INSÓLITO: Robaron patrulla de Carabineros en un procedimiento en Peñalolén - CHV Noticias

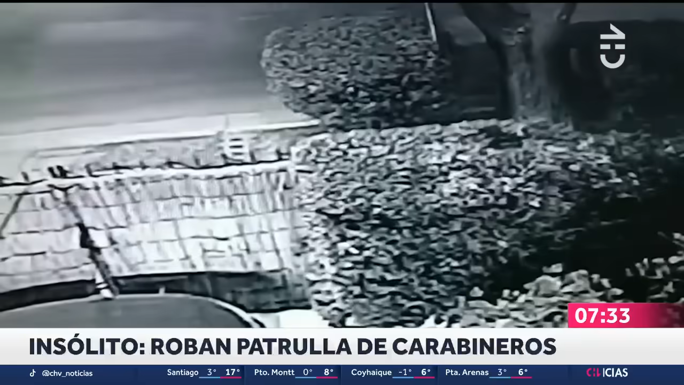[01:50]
Deja la puerta abierta con el vehículo encendido de este vehículo y es en medio de esto que cuando se acerca a ayudar a sus colegas llega un sujeto que se sube al vehículo, a la patrulla y se roba la patrulla por cerca de unos 200 metros. Trasciende cerca de una cuadra o dos cuadras, según lo que indicó Carabineros y tras eso es que lo deja abandonado. De hecho podemos ver la cámara de seguridad donde se ve ese segundo cuando el sujeto desciende de la patrulla e incluso el vehículo sigue en movimiento es decir,